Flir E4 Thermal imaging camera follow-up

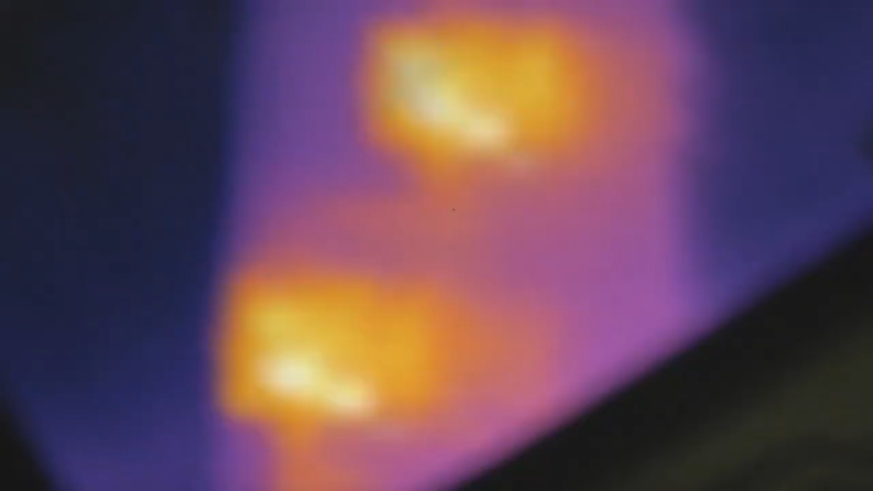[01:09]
Now the normal focus range of this thing is
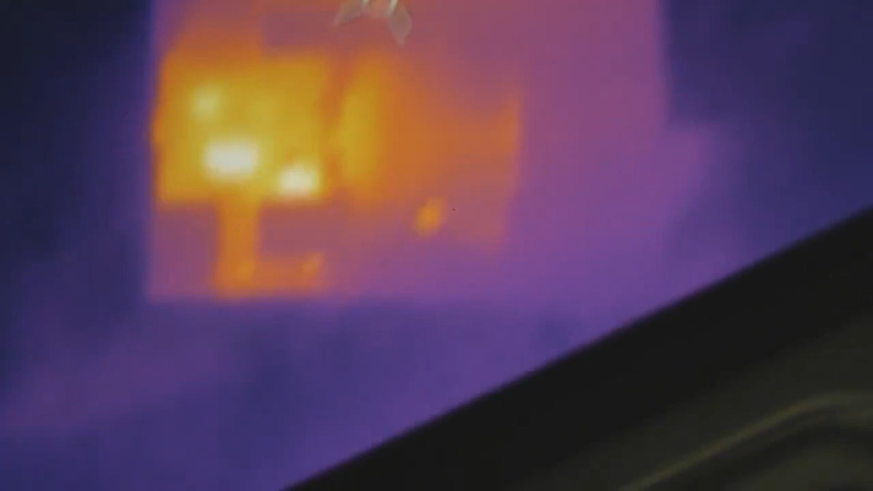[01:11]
about half a metre or so before it starts getting blurry.
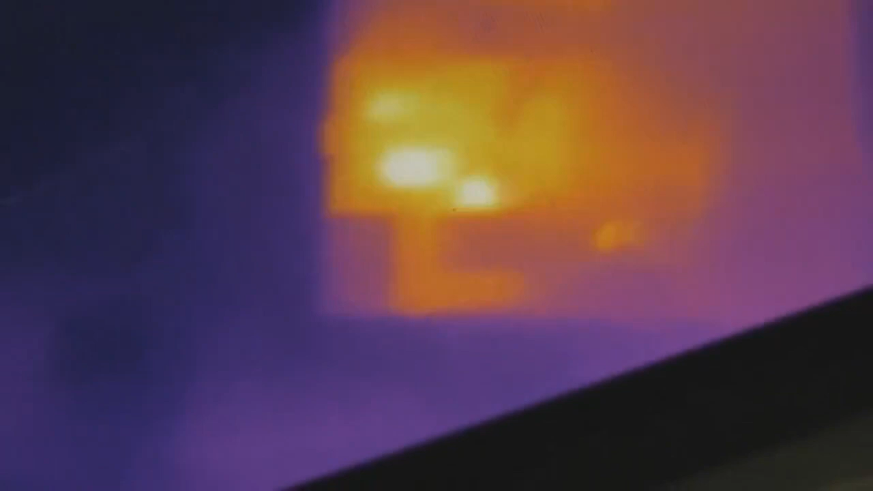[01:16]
So for a small board it's not really quite close enough.
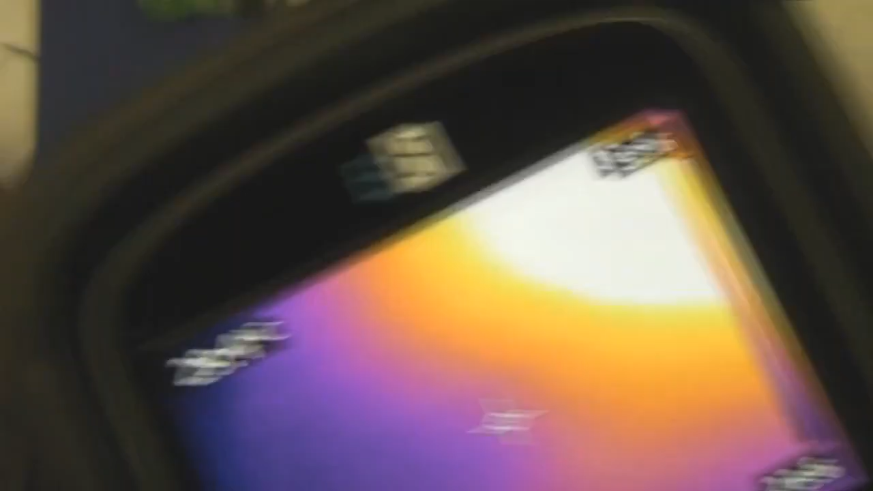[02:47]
Now this is a 25mm lens and this, although it does work close up, it's actually very, it's almost too close.
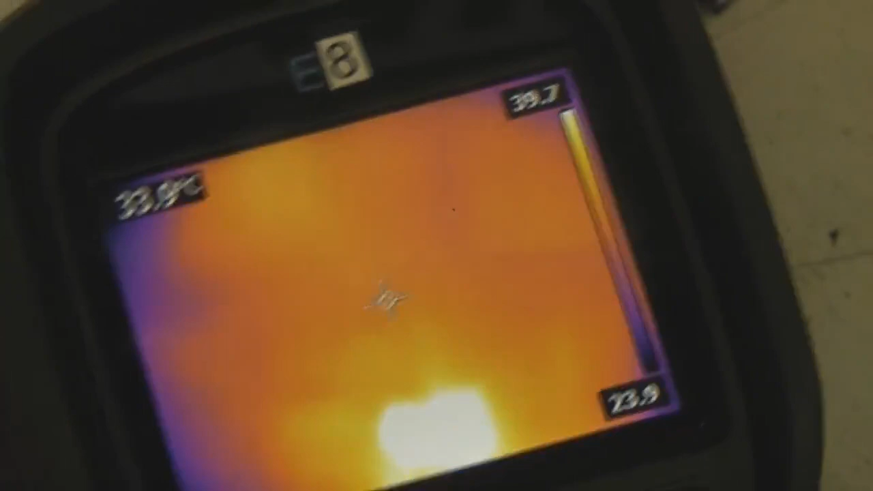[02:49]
Yeah, the working distance of that is about 20mm. So unless you're wanting to really get down sort of very fine detail. So there's an inductor there. All the component leads look quite dark because they're obviously silver in colour because of the solder.
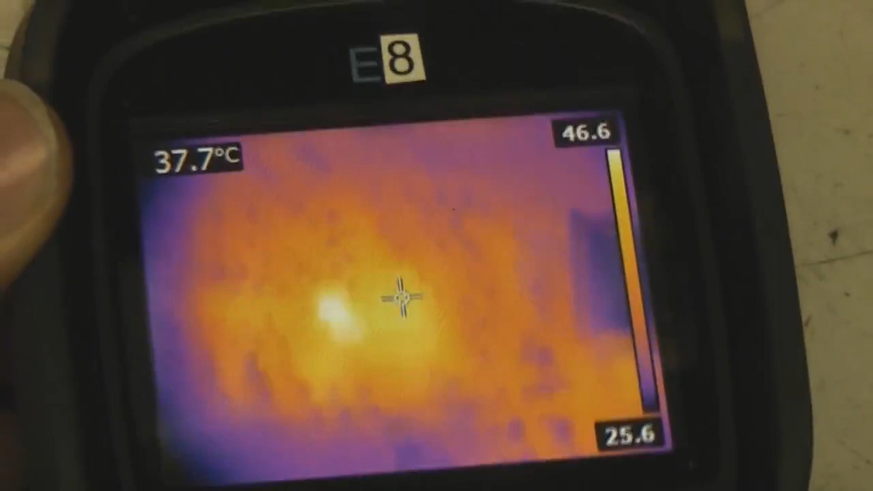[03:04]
On screen: spot 37.7°C
So they've got very low emissivity. So they actually appear darker. So although they're obviously at a similar temperature they appear much darker. Which is actually very handy because at the close distance you don't get the benefit of the MSX facility.
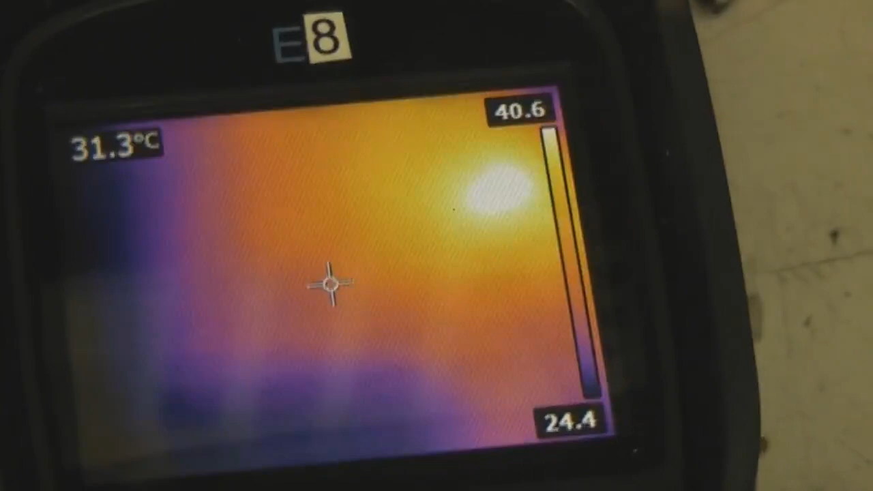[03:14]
On screen: spot 31.3°C
Because the camera offset is too high and of course the lens covers in front of it.
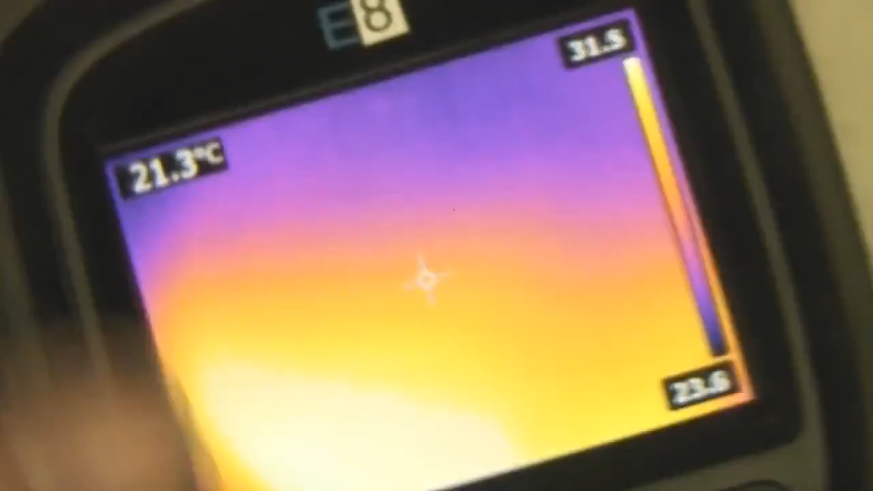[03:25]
On screen: spot 21.3°C
But on most boards you've got these silver bits which are actually quite good for
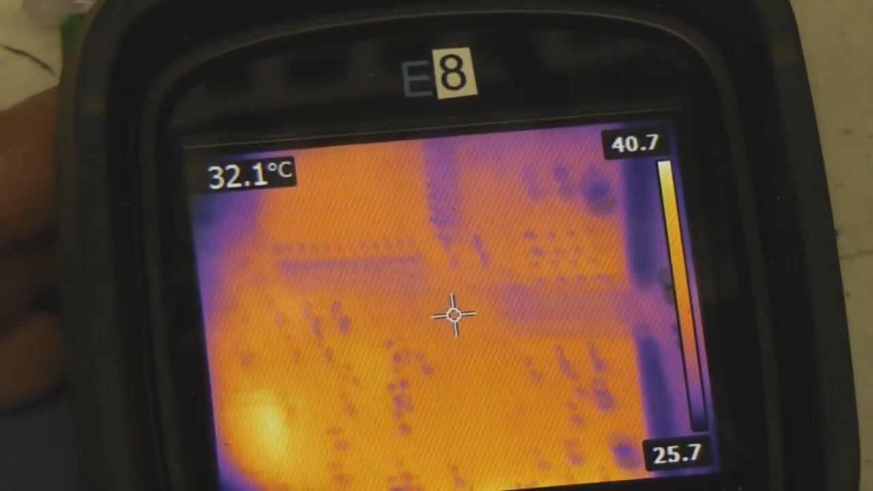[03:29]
On screen: spot 32.1°C
helping you locate whereabouts you are. So there's an inductor there that's getting quite warm.
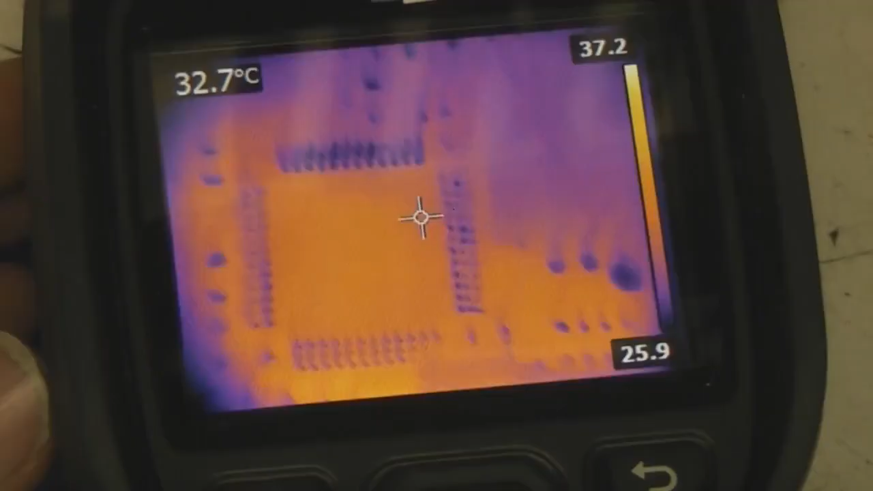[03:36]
On screen: spot 32.7°C
So I think this 25mm is a little bit close.
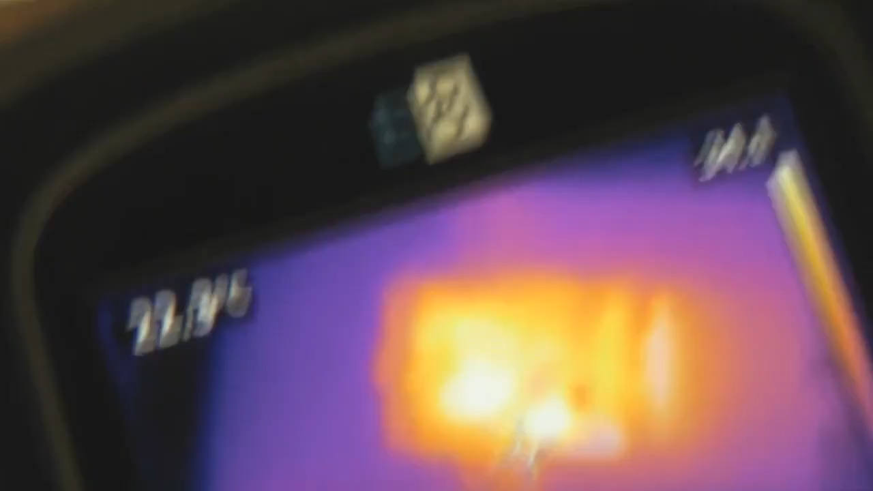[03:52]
I think it's probably a little bit too, yeah, the field of view is a bit bigger.
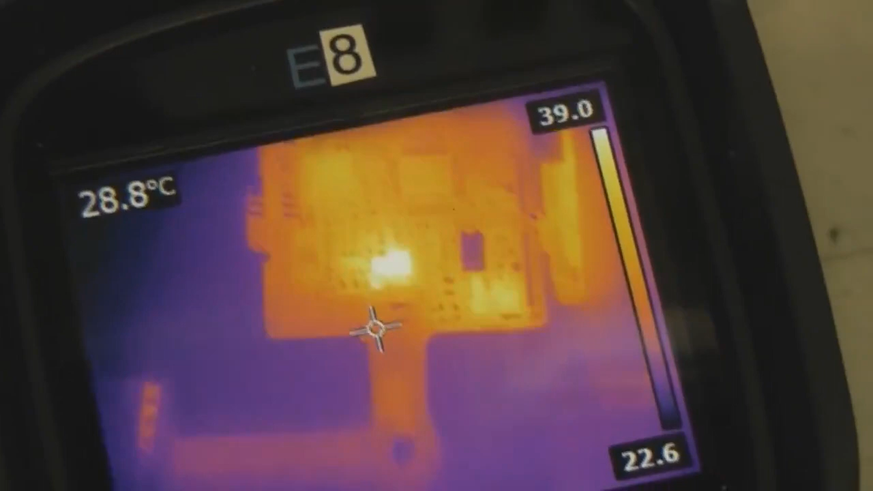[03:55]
On screen: spot 28.8°C
And if you're doing a larger board then it might actually be useful. But I think if you're looking for small localized forks you're probably going to want to just move it around the board.